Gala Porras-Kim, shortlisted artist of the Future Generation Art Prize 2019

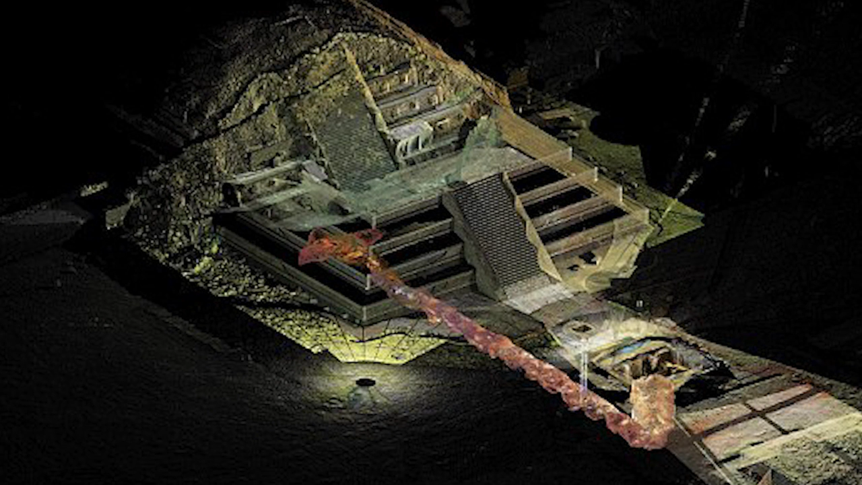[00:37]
So the idea was to find these ritual elements because the inside was probably used for some sort of ritual in this section.